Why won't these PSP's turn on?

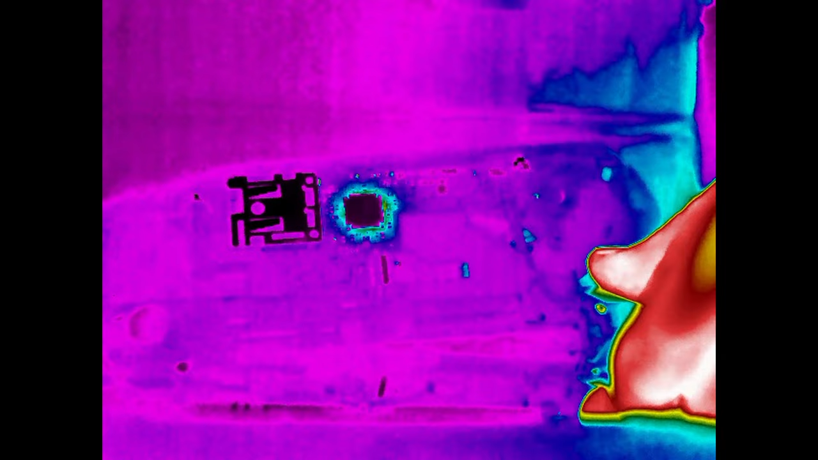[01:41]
So now I'll plug in the charger, and whoa, that does not look good. You can see heat generating rapidly from that chip, and if I left it like this for too long, things would certainly start burning, melting, you know, bad stuff.
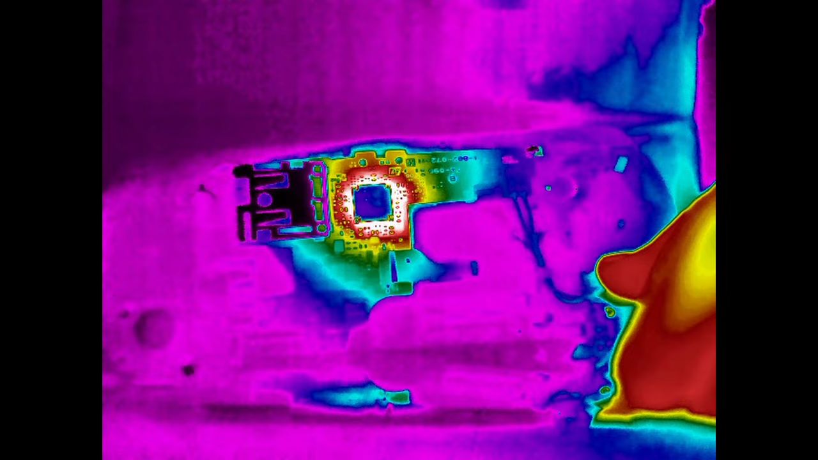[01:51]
So we don't want that.
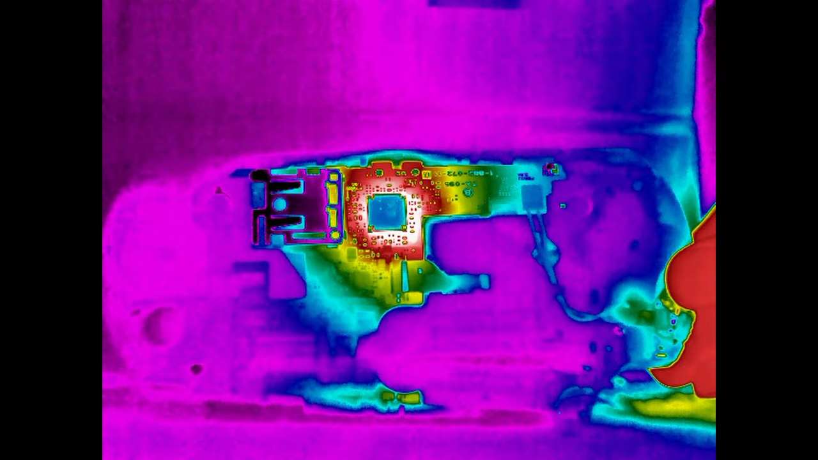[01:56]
I'll unplug it, and just note that you'll see artifacts in the thermal images that might look like hotspots, but really are related to light reflections and differences in emissivity on various surfaces.
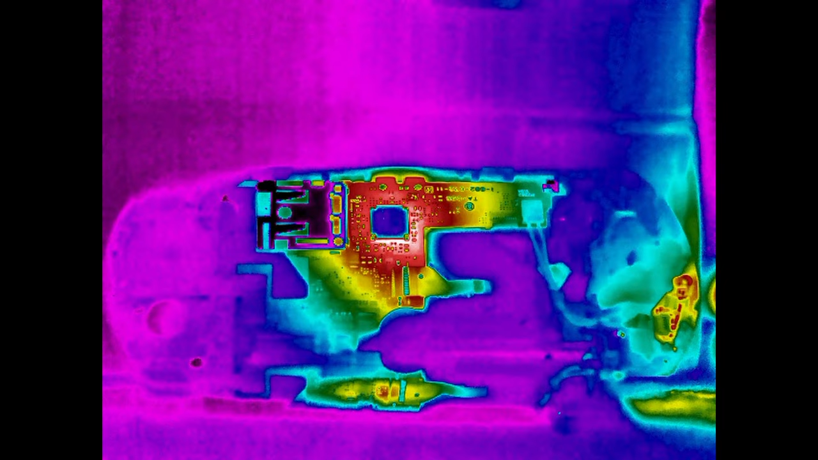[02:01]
If there is a short circuit inside that chip, it can't be repaired without replacing it. I'm still curious if another component is causing this,
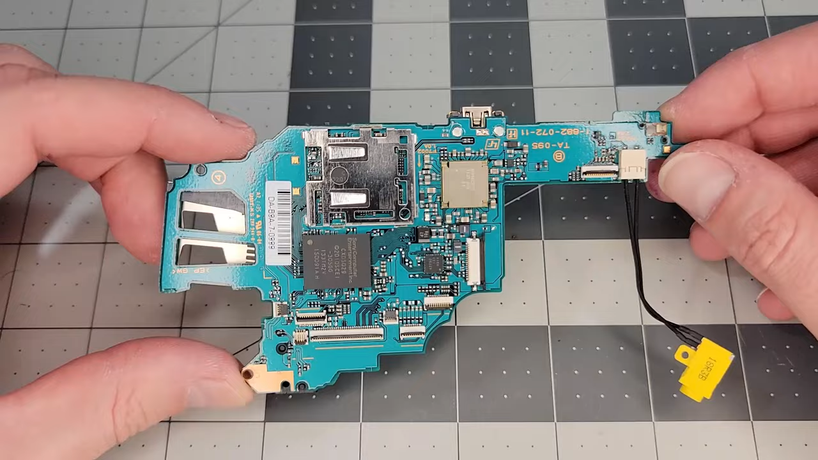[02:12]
so I decided to completely remove the main board to get a better look at the components on the back side.
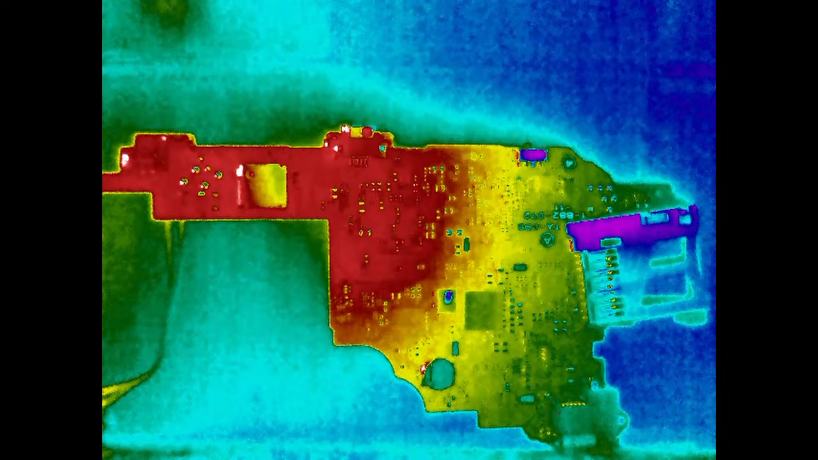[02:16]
We're facing towards the other side of the board in the thermal image now, so let's plug it in. Well, that's interesting.
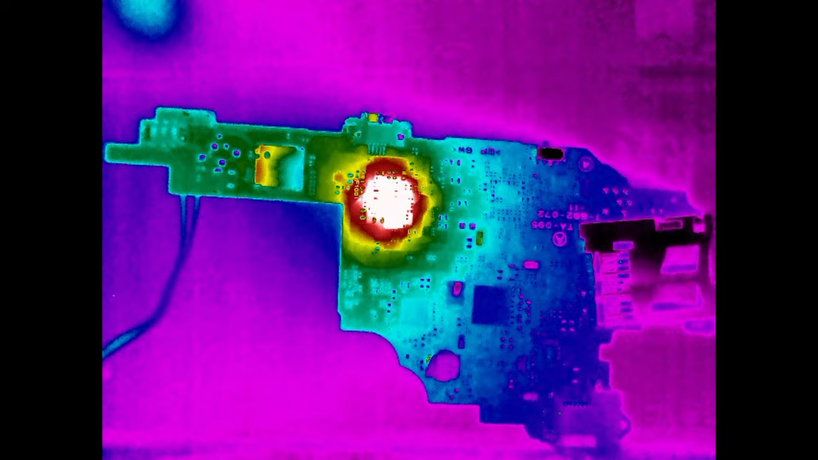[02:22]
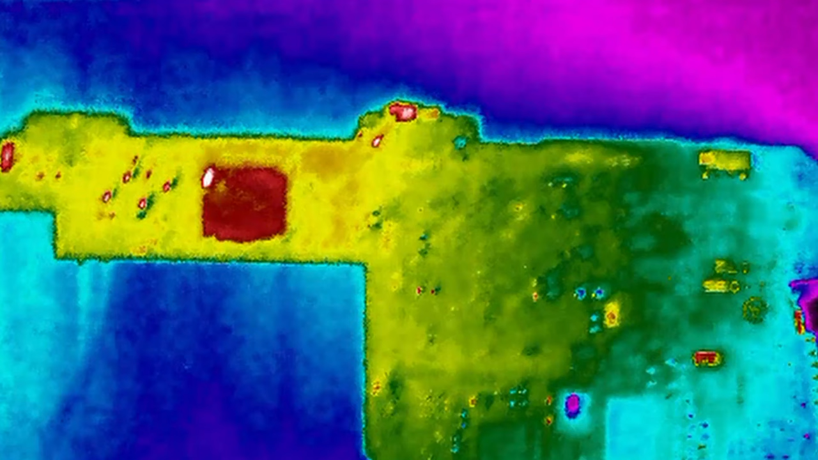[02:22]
Slowing down the footage, there's a chip here, I think it's a transistor,
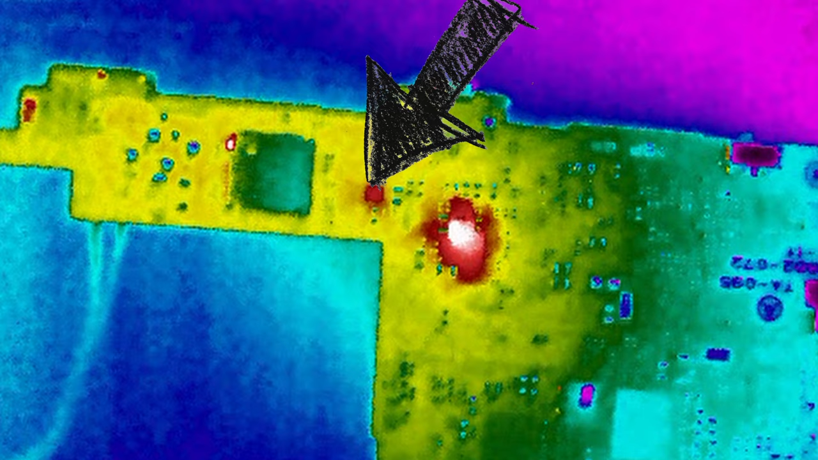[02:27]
and it gets hot just before the larger chip starts heating up and takes over.
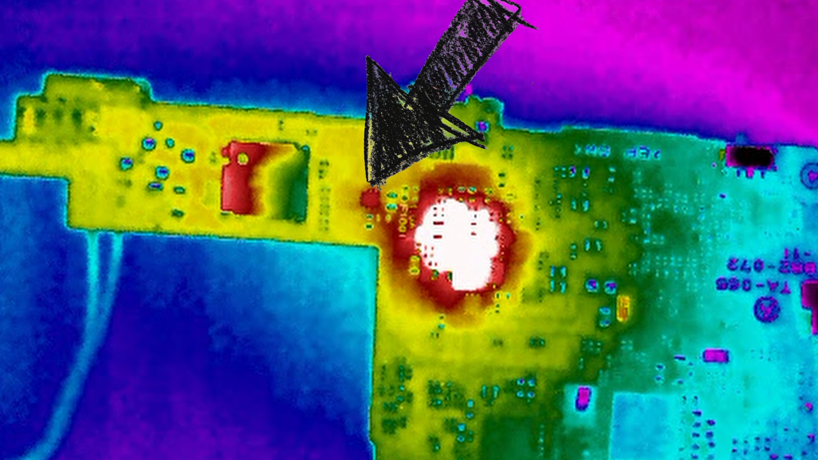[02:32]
Could it mean that this transistor is shorted and causing the problem? I'll get back to that in a second, but first we're going to switch gears and look at the other PSP.
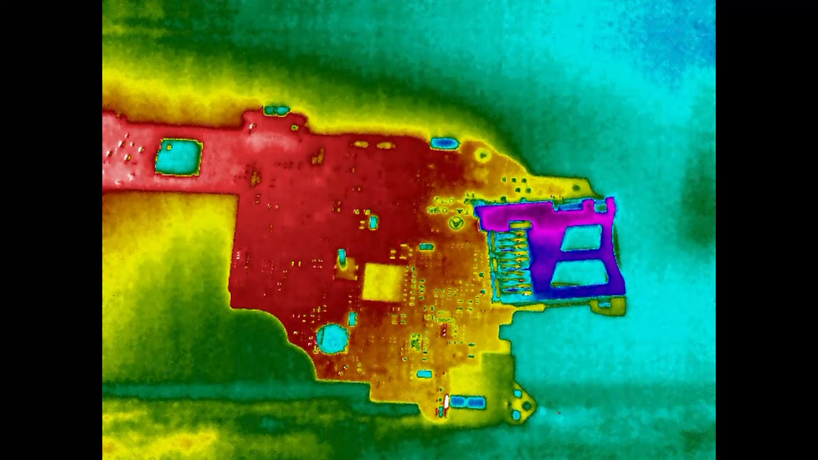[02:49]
Unfortunately, the second PSP has the exact same issue as the first one. Something is shorted to ground, causing the system to not power on and this chip to heat rapidly. My only lead is this transistor, which also gets quite hot as I showed earlier on the first PSP.
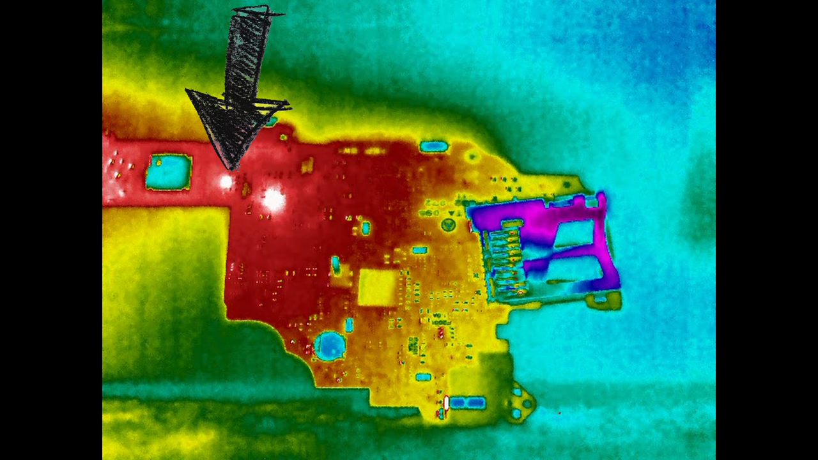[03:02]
There are multiple of these chips on the board,
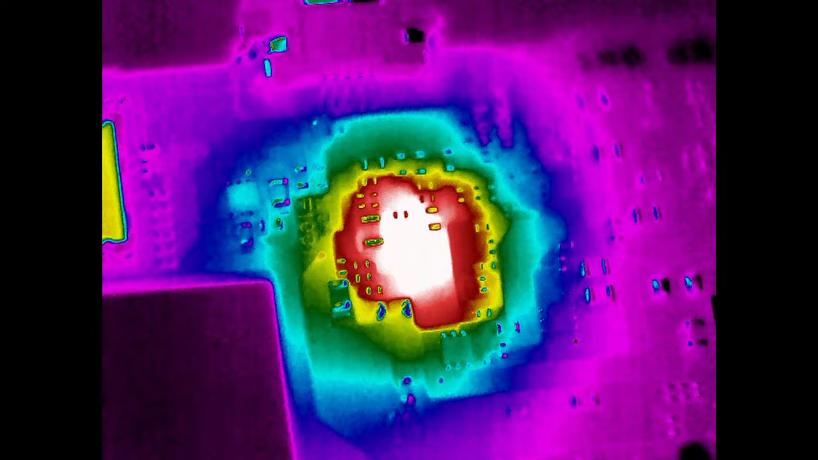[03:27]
Oh well, it was worth a try. Sadly, we still have two broken PSPs.
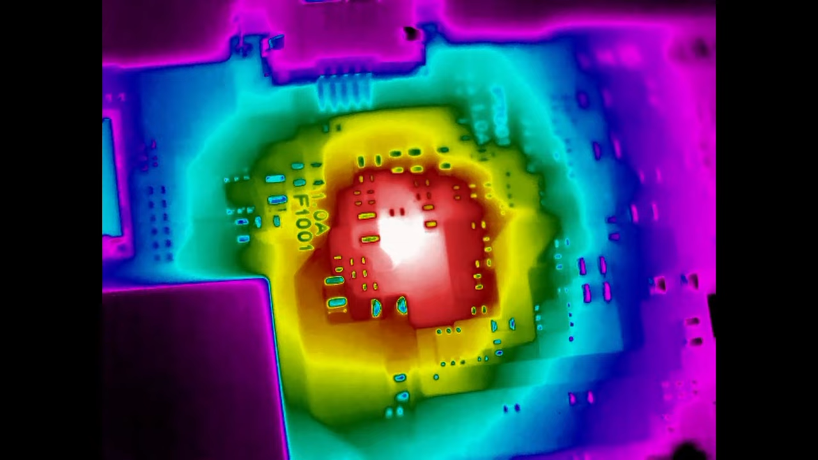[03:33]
I think in both cases, something is definitely shorted internally to that large chip, which means they'd need to be replaced. But at that point, you might as well just put in a whole new motherboard since you'd need one to get the part anyway.